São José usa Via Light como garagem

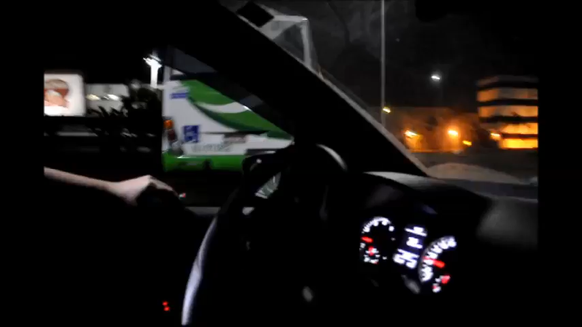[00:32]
A baderna é antiga e pode ser vista todos os dias, a partir das 22 horas.
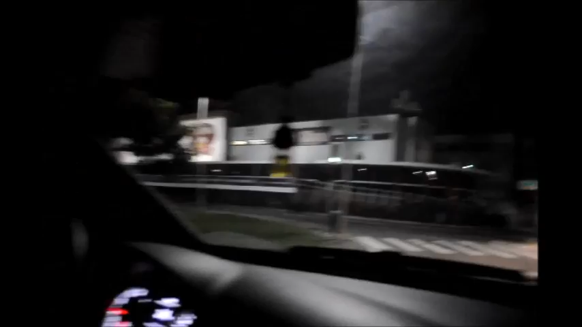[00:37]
O espaço público é explorado e degradado, até porque os ônibus destroem o gramado,
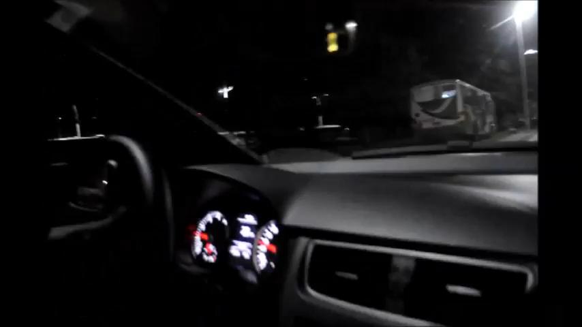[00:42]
sem qualquer fiscalização por parte do poder público competente, no caso, a Prefeitura Municipal de Nova Iguaçu. Por isso é que costumo dizer que Nova Iguaçu é uma cidade sem lei,